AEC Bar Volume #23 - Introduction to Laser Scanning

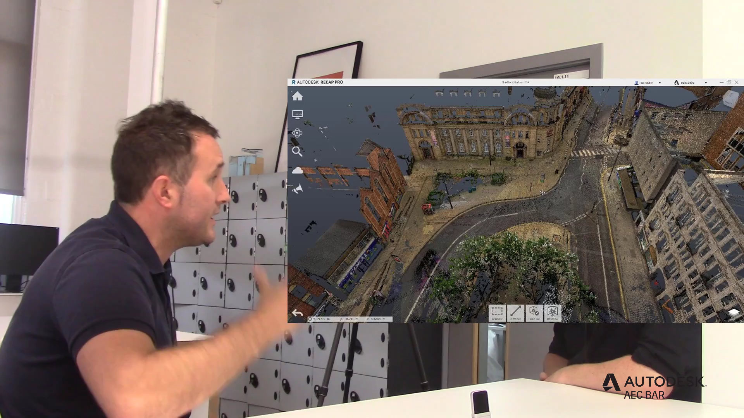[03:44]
We can export in RCP format directly from our software so people can take the data directly in to Revit, Navisworks, whatever they want to do.
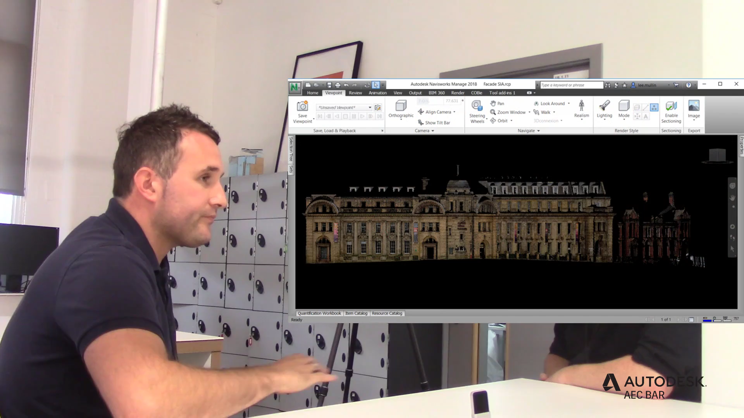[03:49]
Or obviously you've got ReCap as a sort of gateway, like you say, to do some cleaning up and some editing of the point cloud as well.